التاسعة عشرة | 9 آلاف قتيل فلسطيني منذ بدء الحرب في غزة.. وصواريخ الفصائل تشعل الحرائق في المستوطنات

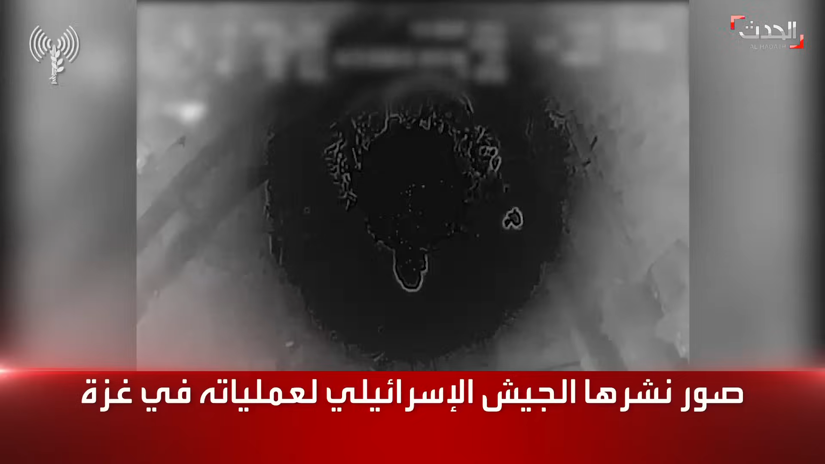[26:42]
חיובי, מדובר במסגד שבתוכו יש חוליה שמאיימת על הכוח. קיבלתי ימינה.
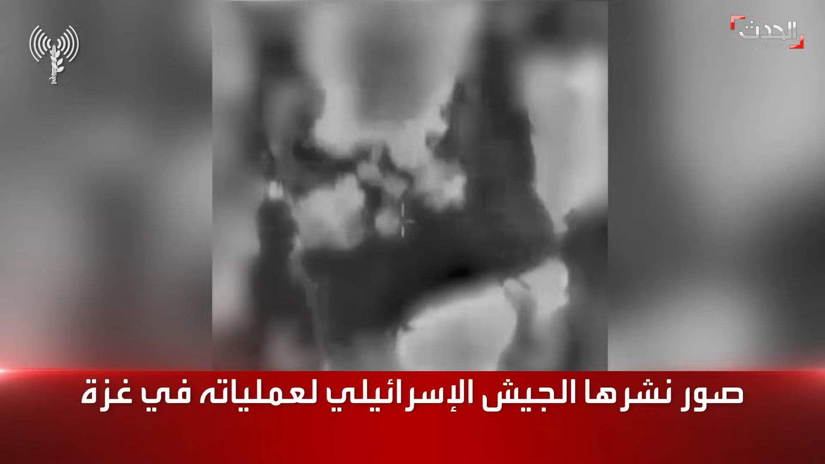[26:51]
מה אתה רואה? אוקיי, עדיין יורים על הגג, 2-3, שם פגיעה. אוקיי, פגיעה טובה.
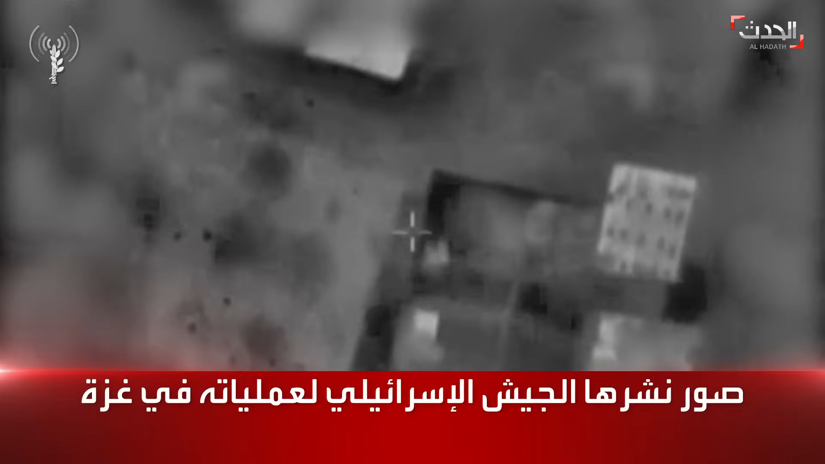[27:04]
אוקיי, יש ירי נוסף כנראה מהחלון הצפוני, מזרחי. אנחנו מיד נכנסים לביצוע, 2-3, שגר.